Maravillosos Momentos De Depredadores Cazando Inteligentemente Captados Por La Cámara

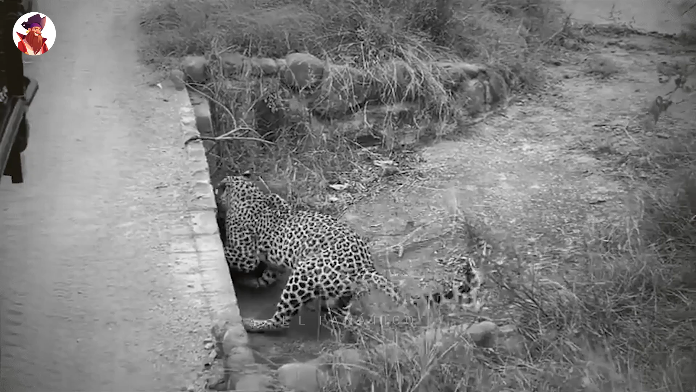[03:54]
La hiena es testaruda y no la deja ir y finalmente se escapa con la comida del leopardo.
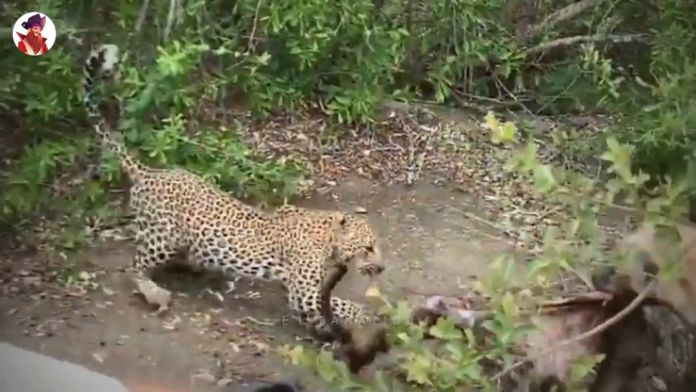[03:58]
Un leopardo es más grande que un guepardo y puede plantar cara a una hiena sola y
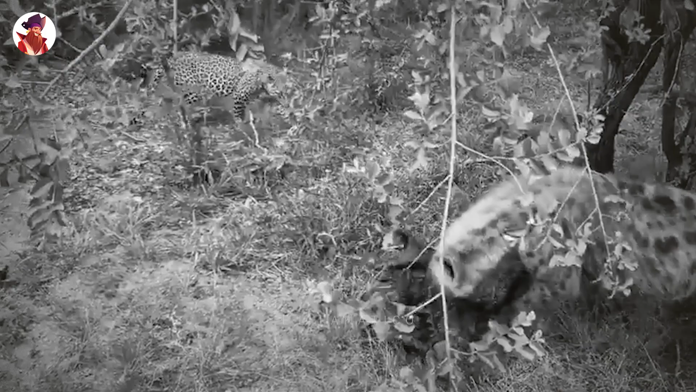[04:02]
por eso el leopardo no corrió como el guepardo en el video anterior, pero el resultado fue el mismo.
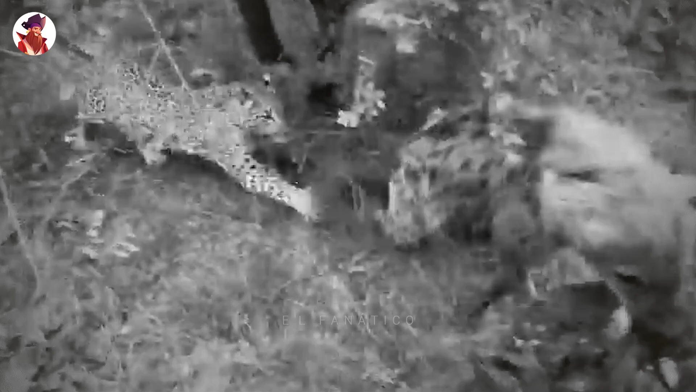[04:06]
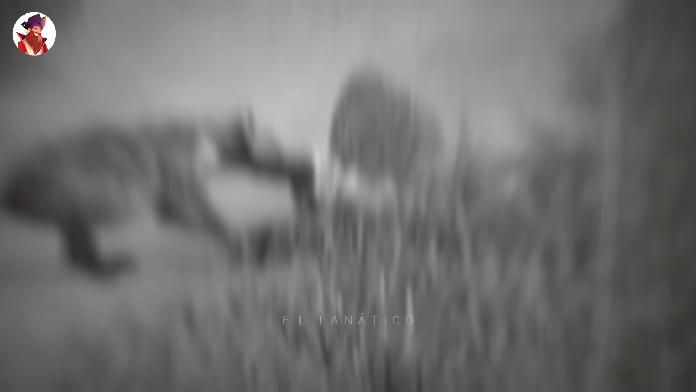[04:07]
Estas hienas convencen a este leopardo de que esta presa no es buena para su
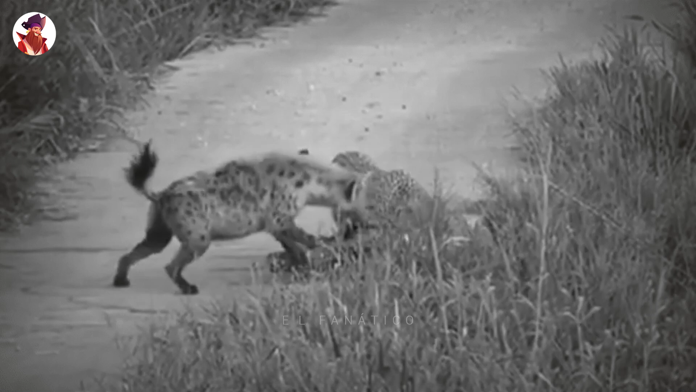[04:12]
dieta y que ellas deberían quitarle la carga de enzima y comérsela. El leopardo no ve ningún problema en ello y deja que los carroñeros se queden con la presa.
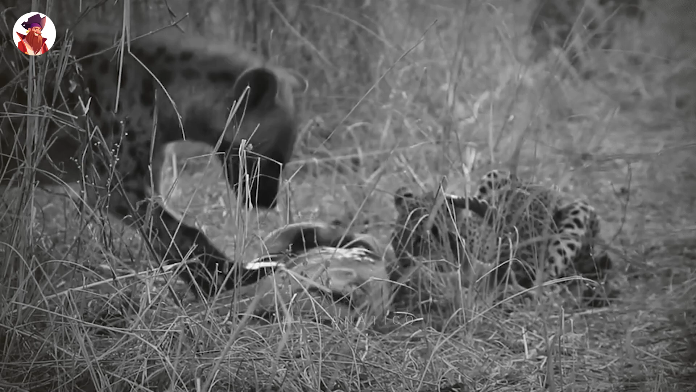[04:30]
Finalmente, un poco de cooperación y todos están contentos.
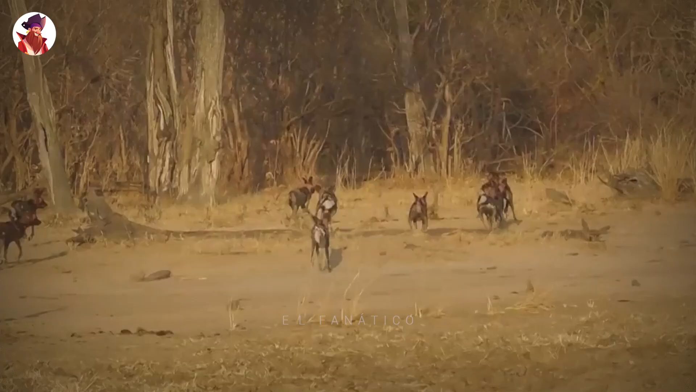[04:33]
Un pequeño pucú es asesinado por una manada de perros salvajes.
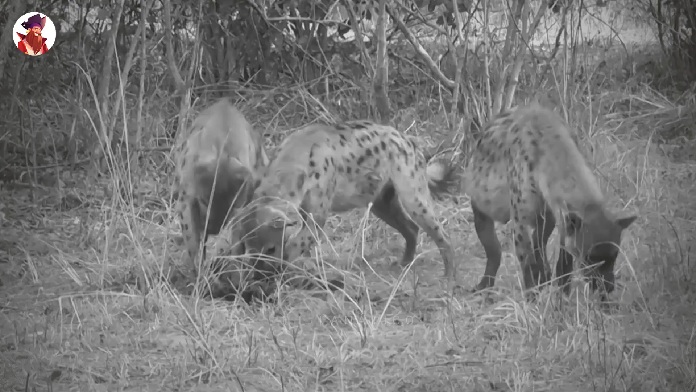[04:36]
Sin embargo, varias hienas se apoderan rápidamente de la presa. A pesar de los esfuerzos de los perros, es demasiado tarde para recuperar la presa.
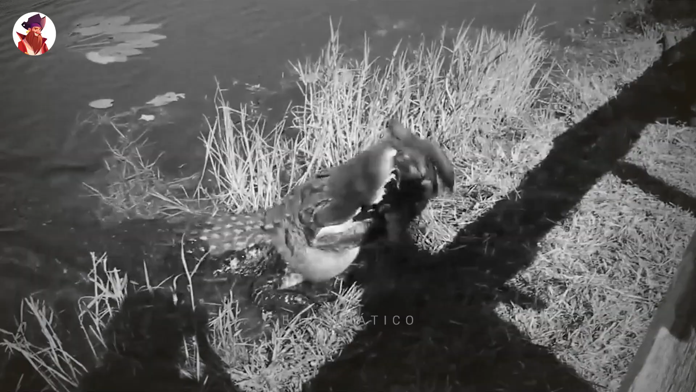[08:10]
Está destrozando esta tortuga, pero se detiene de vez en cuando.
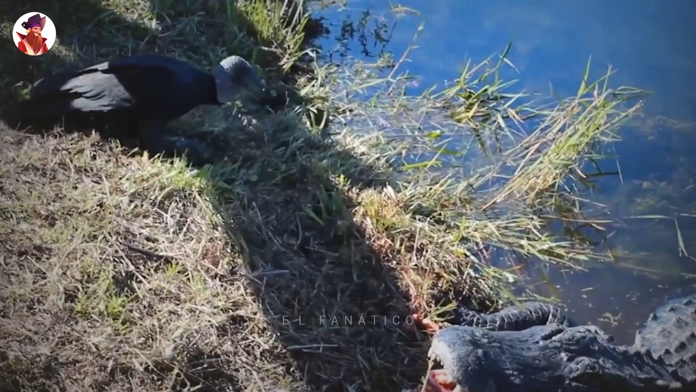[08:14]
El buitre se está acercando a él, y si no tiene cuidado, podría hacer el siguiente. Nada impide que el caimán deje caer la tortuga y mate al pájaro, pero no lo hace.
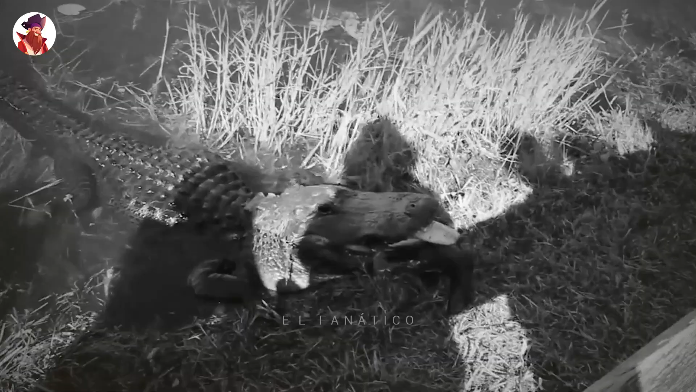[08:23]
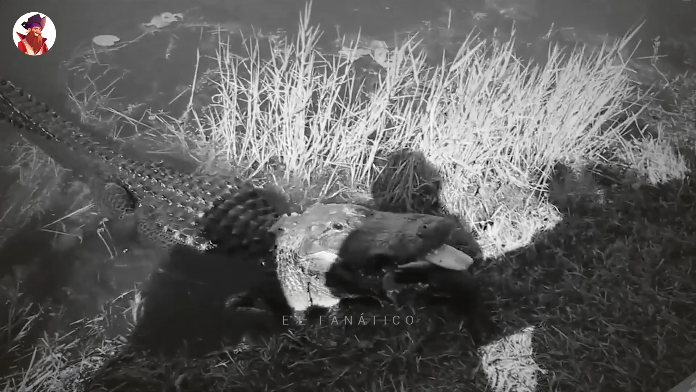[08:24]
Al final, el caimán se decide por la tortuga, pero no por eso va a ser una tarea más fácil.